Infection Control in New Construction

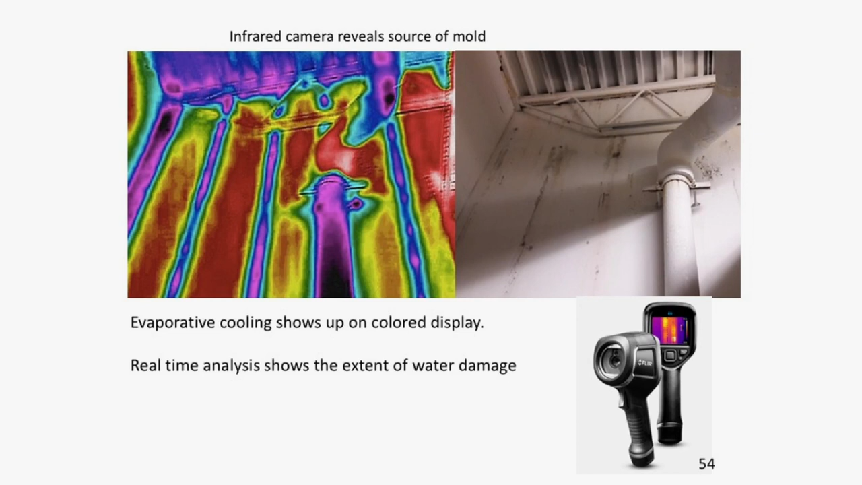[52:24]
insulation out of a southern building like this came from so we don't want that and it's very important that if we start seeing mold what the reasons are it's usually too much moisture which is the case for leaky